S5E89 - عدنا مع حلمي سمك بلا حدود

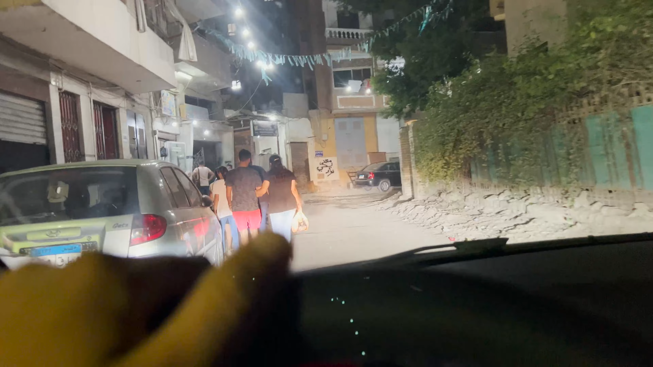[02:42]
وصلنا الحمد لله. احنا لسه جايين والسمك في الاكياس اهو.